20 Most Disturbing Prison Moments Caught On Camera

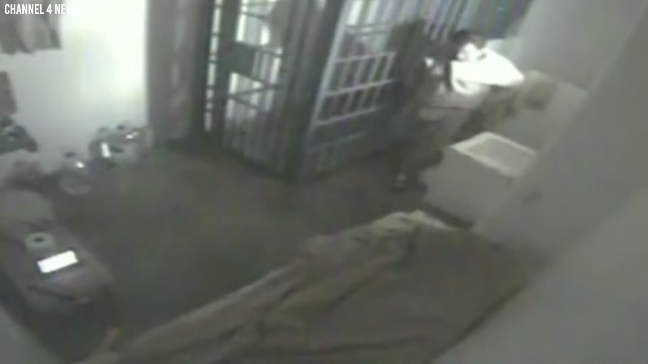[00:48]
Joaquin El Chapo Guzman, a notorious drug lord, escaped from the Altiplano Maximum Security Prison in Mexico.